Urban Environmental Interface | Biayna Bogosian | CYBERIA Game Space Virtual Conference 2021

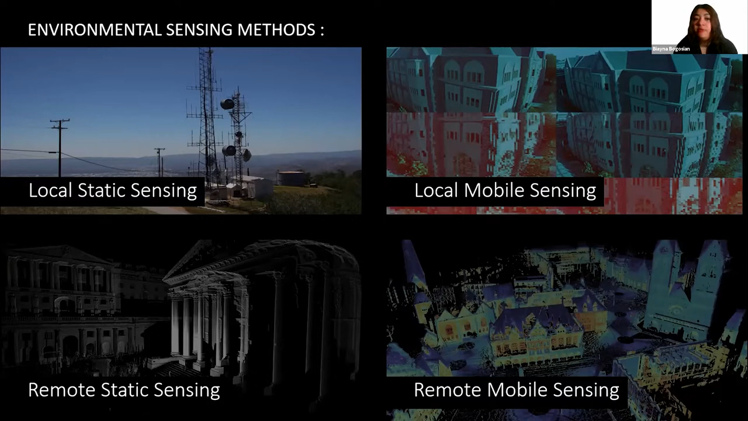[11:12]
we can break it down into local versus remote, and static versus dynamic. And here we're talking about relationship of the sensor to the, to the object that is trying to capture.